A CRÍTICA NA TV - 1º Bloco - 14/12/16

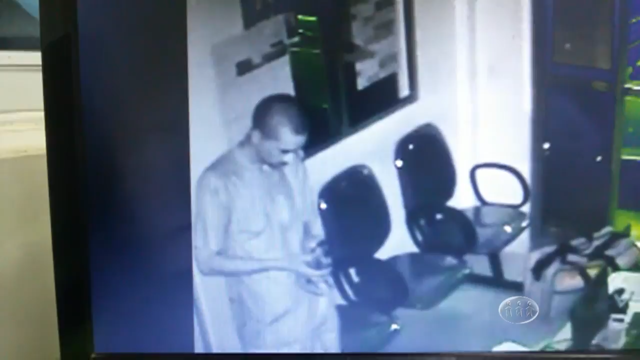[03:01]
A polícia está à procura deste homem que invadiu e furtou vários objetos de uma locadora de veículos da Praça 14, zona sul da cidade.